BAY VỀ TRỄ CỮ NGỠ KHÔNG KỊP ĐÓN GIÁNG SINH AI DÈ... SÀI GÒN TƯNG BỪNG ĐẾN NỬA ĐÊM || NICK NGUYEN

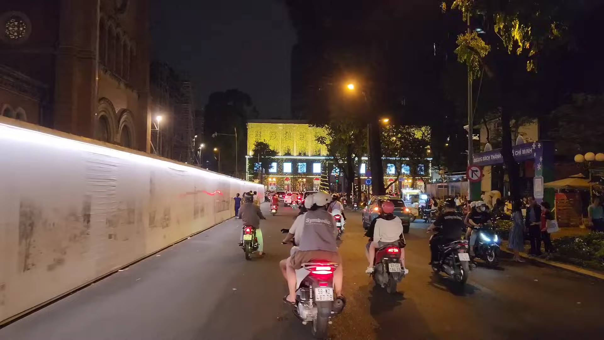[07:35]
Mình đó là Diamond Plaza, trước đó nó cũng đã từng review chỗ này rồi. Lên đèn rất là sớm và rất là đẹp. Tối hôm nay 24 tháng 12 gần nửa đêm vẫn đông người tiếp tục tập trung phía trước.
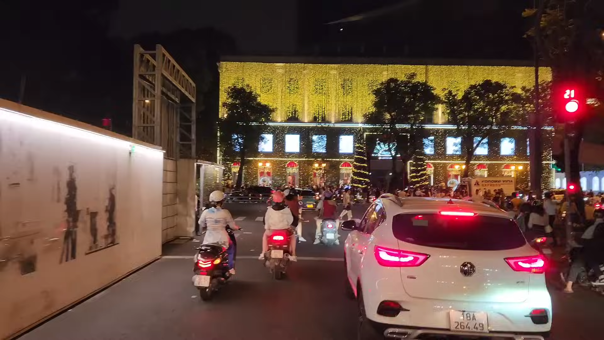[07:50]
Đó, phía trước của Diamond Plaza chụp ảnh là đông nghẹt của ảnh rồi, biết thấy từ xa nè.
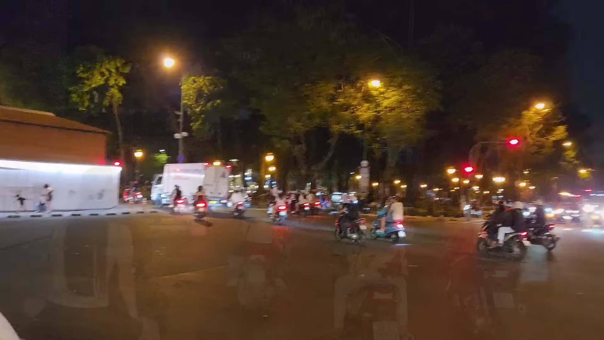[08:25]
Ở bên lề gần với trường tiểu học Hòa Bình này thì có cà phê ngồi bệt ở dưới đất nè.
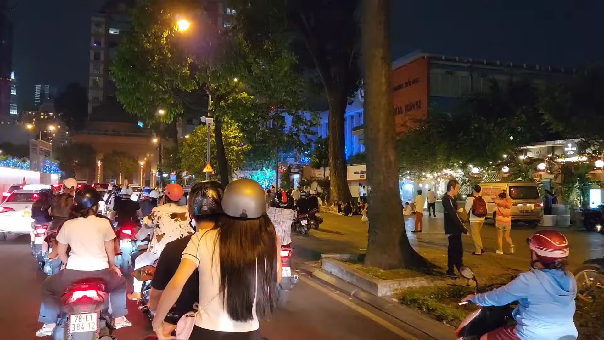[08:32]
Tối nay cũng đông người ngồi.
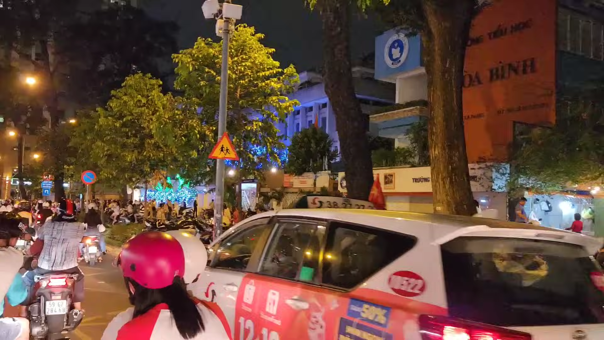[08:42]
Không biết làm sao mọi người ngồi được á. Nick bây giờ ngồi hết nổi rồi, ngồi đó hồi đau chân lắm.
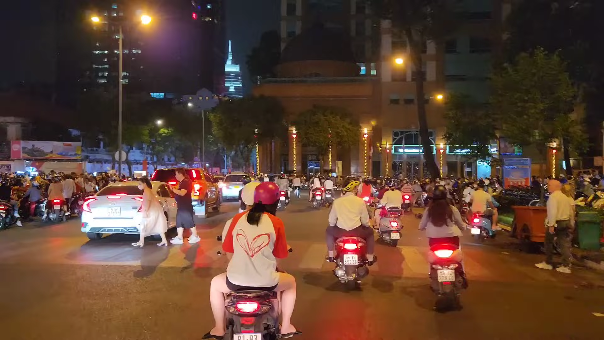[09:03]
Nick thấy là có rất là nhiều khách Tây nè, dẫn nhiều ông bà dẫn nhau đi dạo phố, rồi thấy nhà thờ Đức Bà dựng lại chụp ảnh đến chiêm nghiệm.
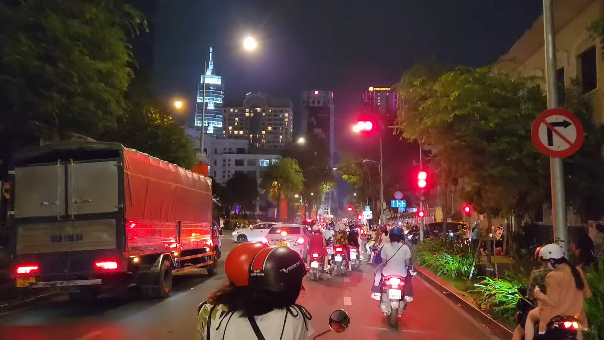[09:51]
Mặt sân, trung tâm mua sắm rồi, Vincom bên trái nè. Bây giờ cũng đã khuya đóng cửa rồi. Dừng đèn đỏ ngay đoạn Đồng Khởi lên Thánh Tôn này, quá trời đông.
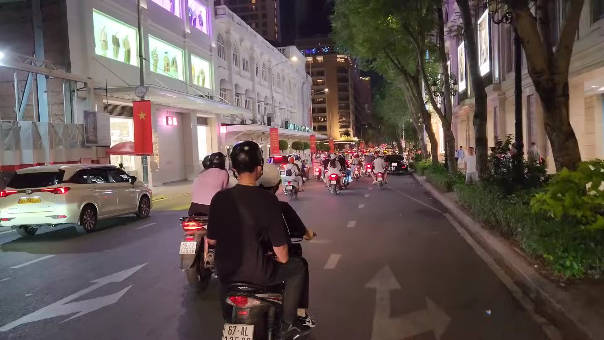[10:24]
của Nhật nè, rất là lớn tại đường Đồng Khởi với Lê Thánh Tôn,